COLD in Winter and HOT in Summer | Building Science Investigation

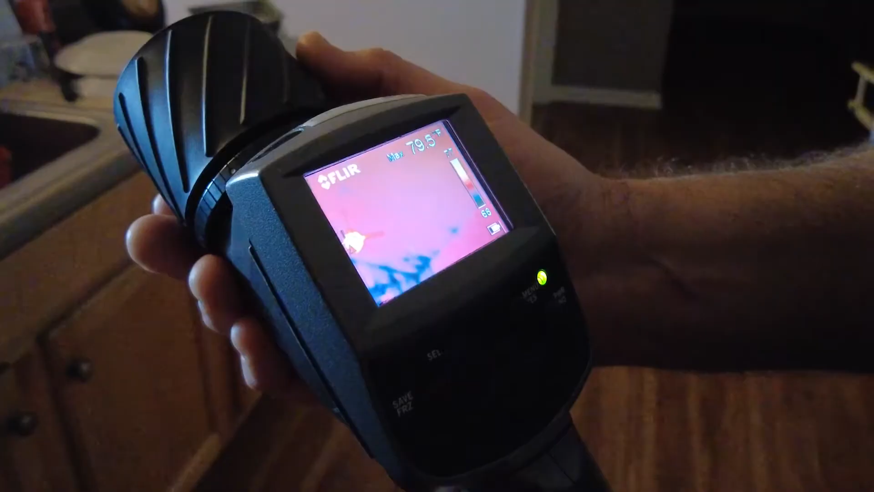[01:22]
So we can see some cold spots where the framing is,
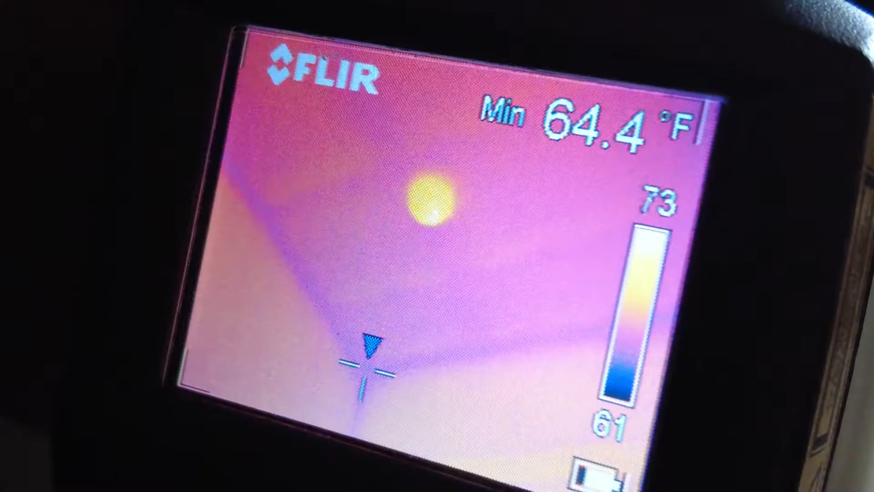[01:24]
On screen: min 64.4°F
but overall we can tell that the building is insulated pretty well.
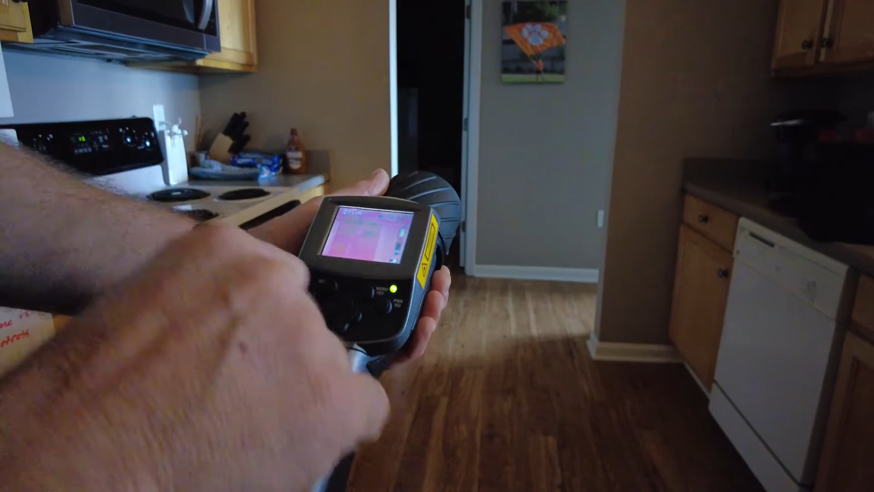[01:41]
we're seeing with the infrared camera that our ceiling temperature is getting a lot colder,
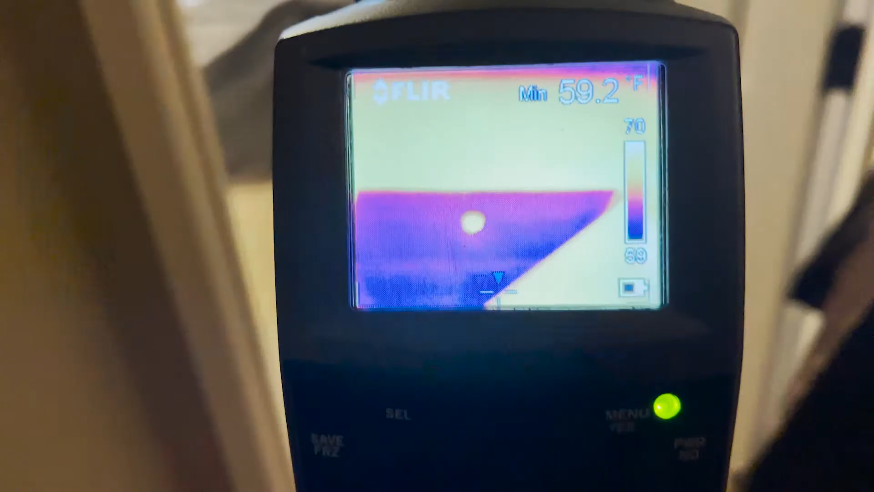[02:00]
On screen: min 59.2°F
we're seeing extremely cold temperatures to the tune
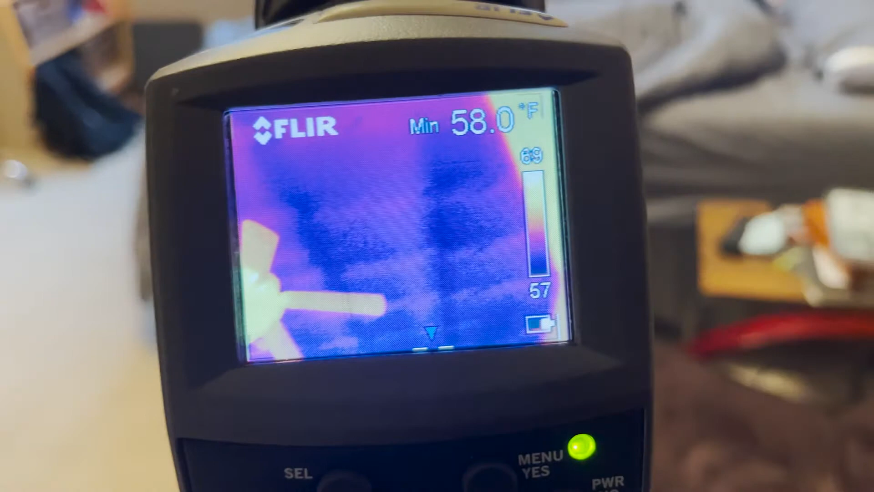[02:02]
On screen: min 58.0°F
of about 10 degrees difference surface temperature on the attic ceiling
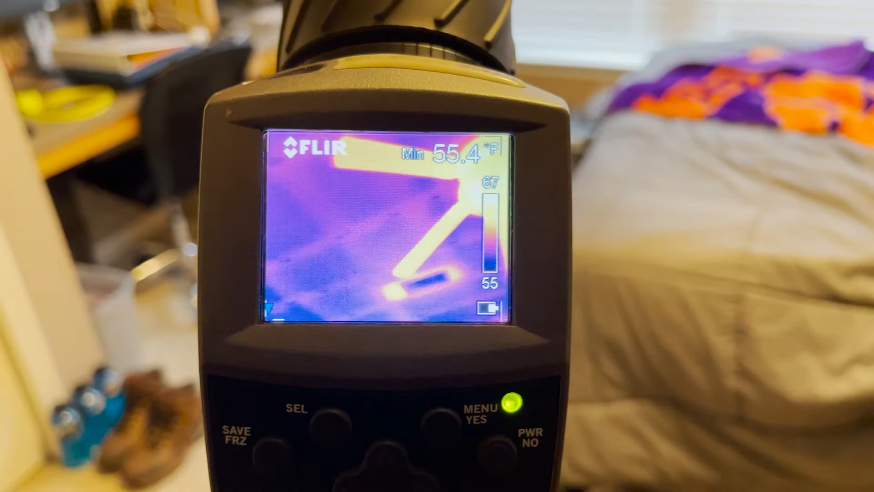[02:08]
On screen: min 55.4°F
surface in this bedroom than in the rest of this apartment.
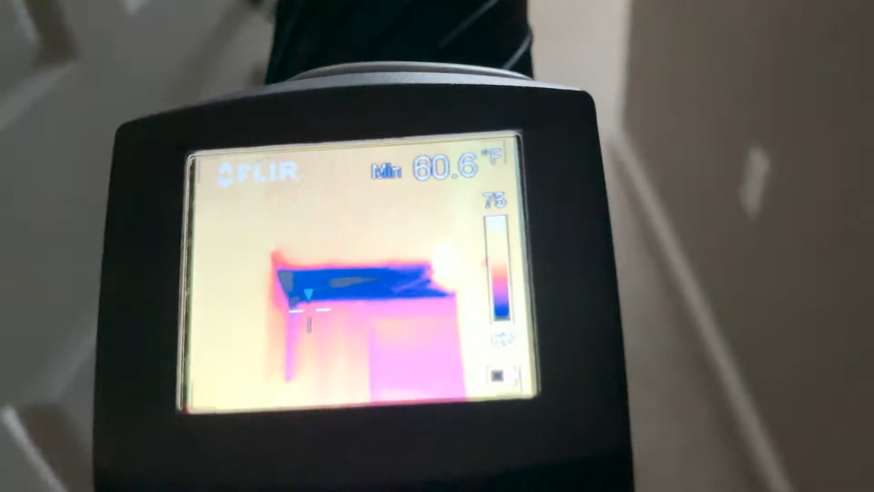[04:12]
On screen: min 60.6°F
And when we were looking at it with the thermal camera, we could see that part of the ceiling was uninsulated or had very little, and the other part seemed fine.